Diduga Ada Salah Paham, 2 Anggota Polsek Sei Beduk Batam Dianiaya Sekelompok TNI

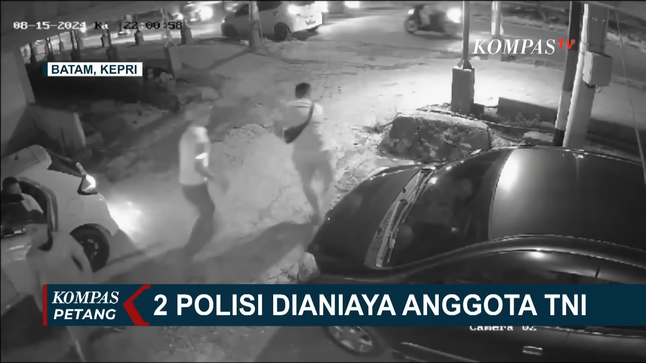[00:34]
diikuti tiga rekan pelaku. Korban sempat mencoba menyelamatkan diri namun gagal lantaran korban dicegat rekan pelaku.